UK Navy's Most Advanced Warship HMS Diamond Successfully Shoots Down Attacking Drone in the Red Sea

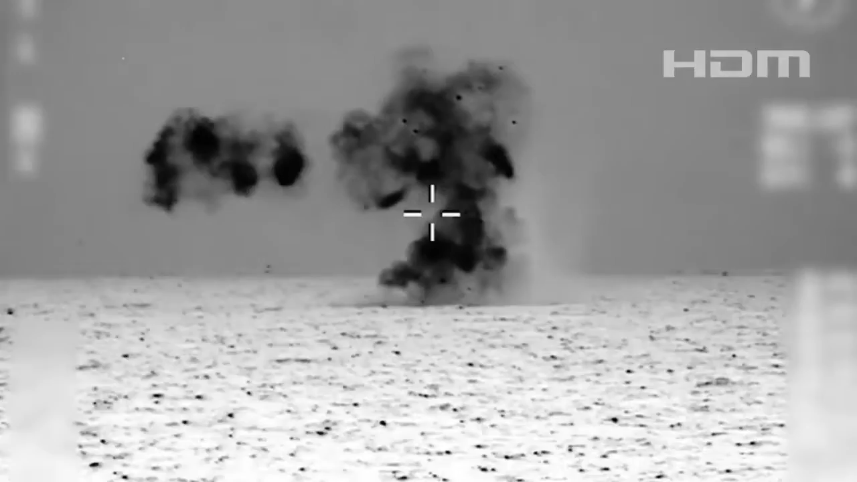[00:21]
The Royal Navy destroyer's surface-to-air missile has shot down a suspected attack drone targeting merchant ships in the Red Sea.